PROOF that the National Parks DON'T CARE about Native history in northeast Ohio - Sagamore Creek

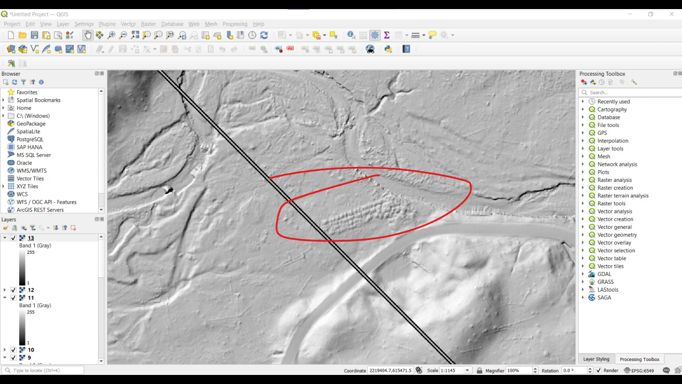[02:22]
Continued examination of LADAR maps of Sagamore Creek show strange and massive earthworks in remote places. Officials undoubtedly will come up with all kinds of strained explanations for these massive earthworks all over the Coahoga Valley.
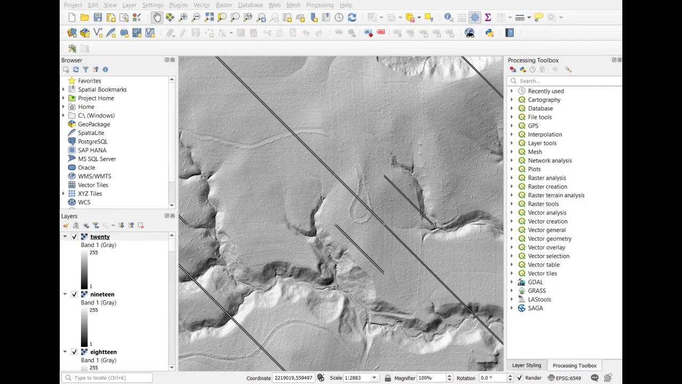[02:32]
Usually citing lack of evidence, as evidence.